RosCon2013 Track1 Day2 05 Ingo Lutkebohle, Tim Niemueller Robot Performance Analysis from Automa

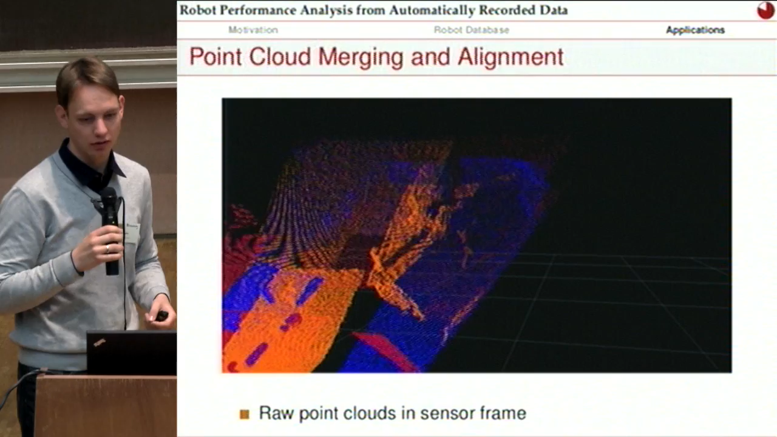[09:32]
They look like junk, but once you do a first initial alignment based based on the AMCL localization that the robot had, you already get a somewhat good estimate. And then we do some additional alignment steps. So first we bias our perception and filter out the data that we're not interested in and downsample it.
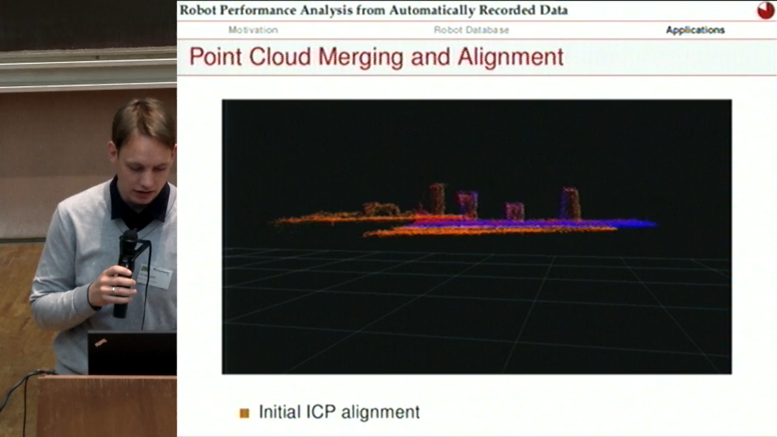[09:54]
Then do ICPs for the first alignment which mostly aligns it by the table planes.
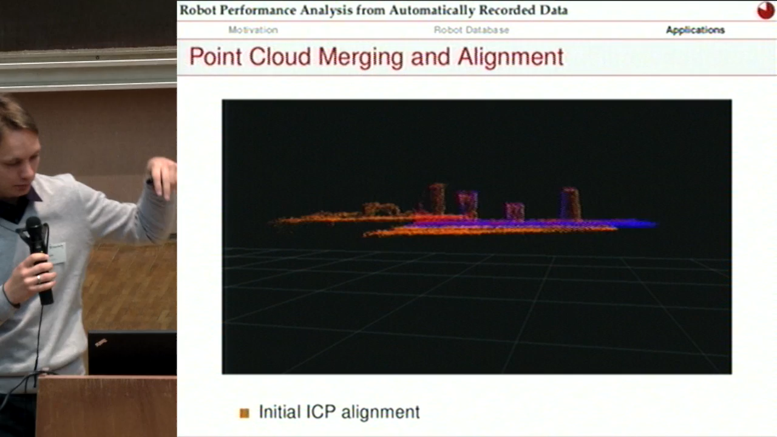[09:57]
Then remove the table plane to bias it more by the objects that we're interested in.
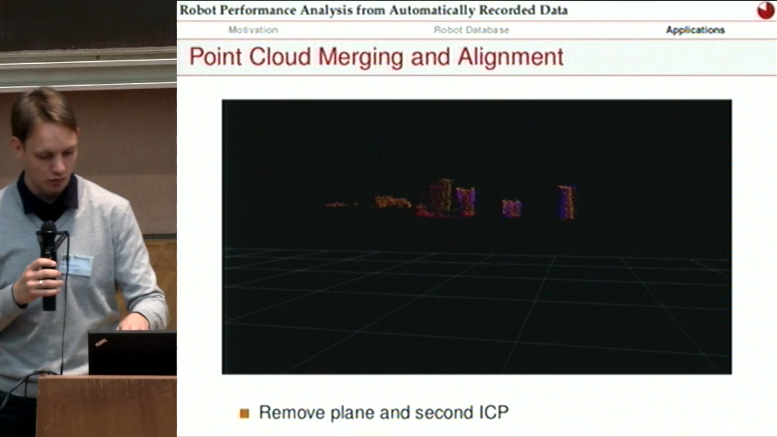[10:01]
And then we get the full merged point cloud and that's a top view of that. And here you can also see why we need to do this. So you see these shadows here.
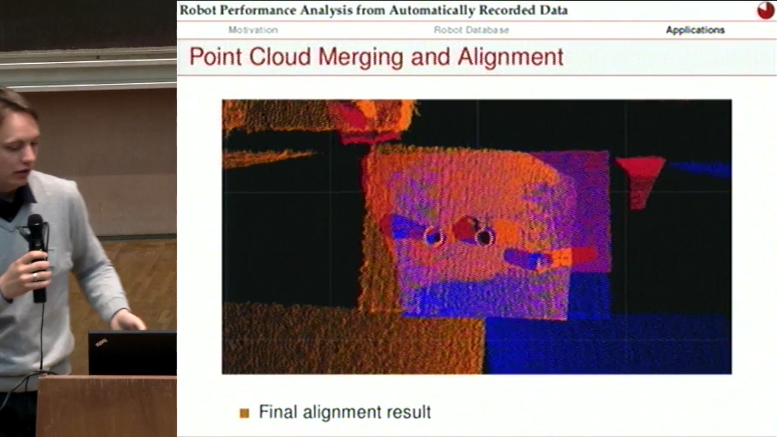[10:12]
These you cannot fill unless you look from multiple perspectives on the data.